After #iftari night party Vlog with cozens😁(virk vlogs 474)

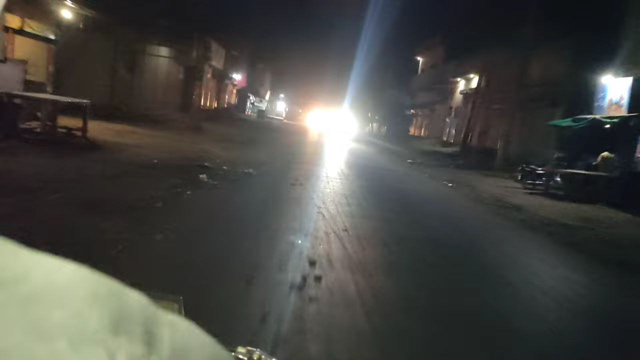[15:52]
ਸਾਫ਼ ਸੁਥਰਾ ਰੋਡ ਹੈ ਬਹੁਤ ਸਾਫ਼ ਸੁਥਰਾ ਰੋਡ ਹੈ ਨਾ ਇਸ ਤੋਂ ਆਉਣੇ ਸਾ ਮੈਨਚੈਸਟਰ ਰੋਡ ਤਾਂ ਹਨੇਰਾ ਵੀ ਬੜਾ ਵਾ ਮੋਟਰਸਾਈਕਲ ਵੀ ਸਾਰੇ ਮਾਸ਼ਾਅੱਲਾ ਫਟ ਫਟੀ ਲੈਣ ਮੋਟਰਸਾਈਕਲ ਤਾਂ ਉਮੀਦ ਹੈ ਕਿ ਅਸਾਂ ਕਿ